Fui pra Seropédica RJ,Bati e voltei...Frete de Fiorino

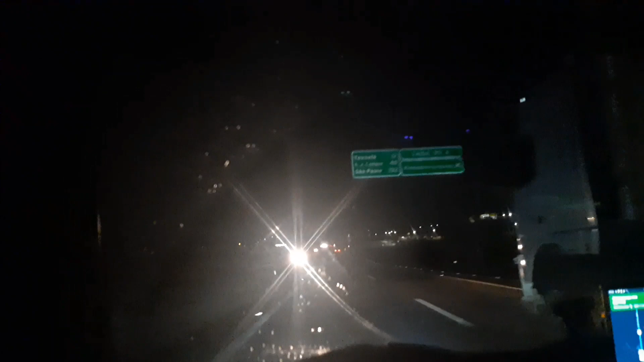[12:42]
Talbaté 12km São José 48 São Paulo 132 Eita Mas eu vou Por São Paulo Mesmo